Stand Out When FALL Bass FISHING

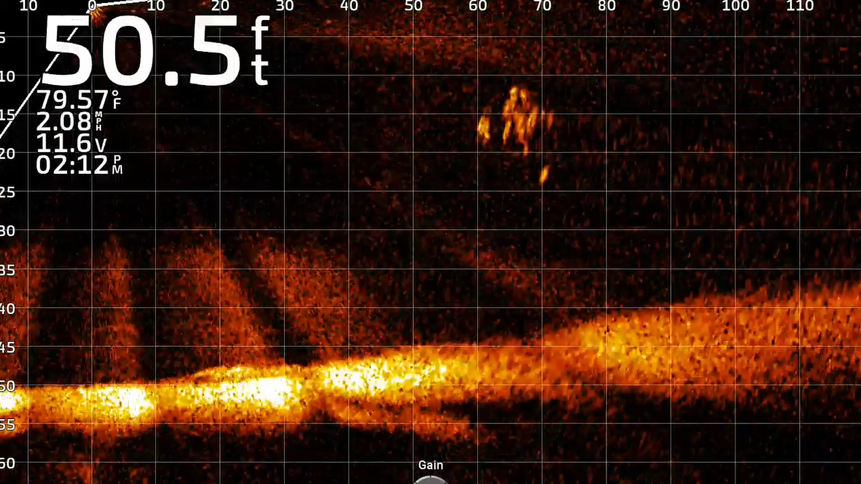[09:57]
On screen: depth 50.5 ft, water 79.57°F, speed 2.08 mph
school of fish right out here they're about anywhere from 40 to 70 feet so it's a big school
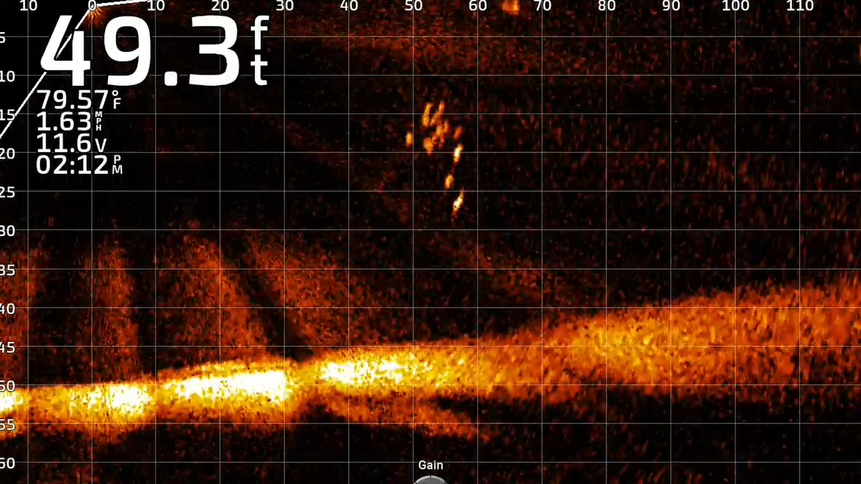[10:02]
On screen: depth 49.3 ft, water 79.57°F, speed 1.63 mph
we're going to make a cast at them